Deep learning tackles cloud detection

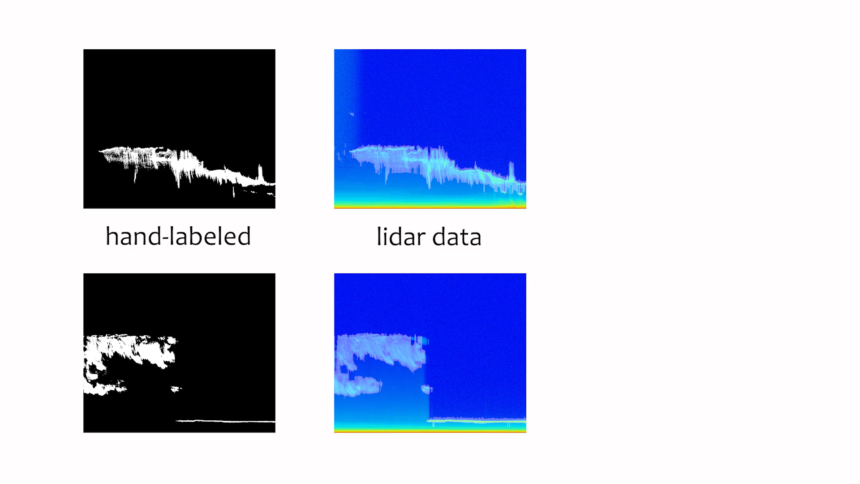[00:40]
But the current algorithms we're using tend to overestimate some of the cloud boundaries and miss clouds that I can see.